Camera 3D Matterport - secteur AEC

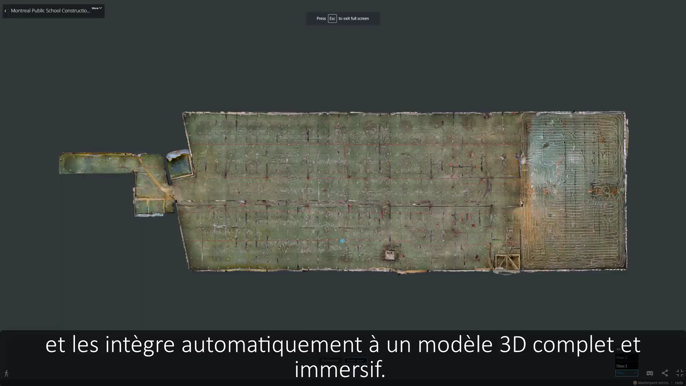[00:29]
them into a complete immersive 3D model.
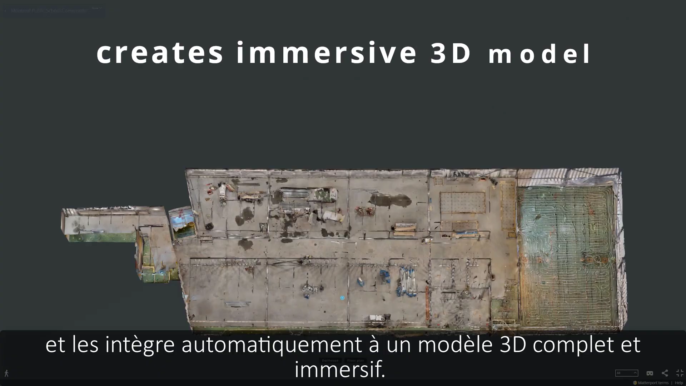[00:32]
Now you can share and annotate your spaces.
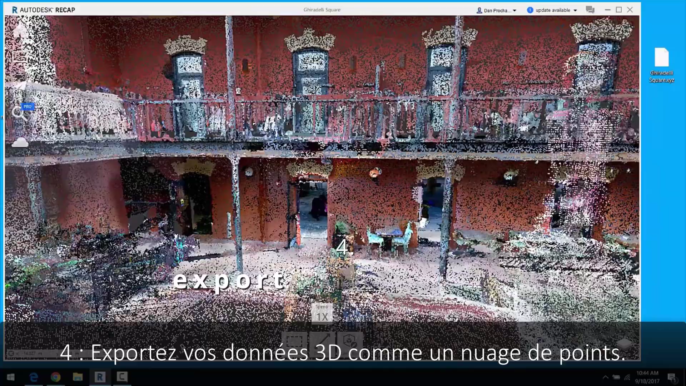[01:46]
Four, export your 3D data as a point cloud. Import the point cloud into any CAD program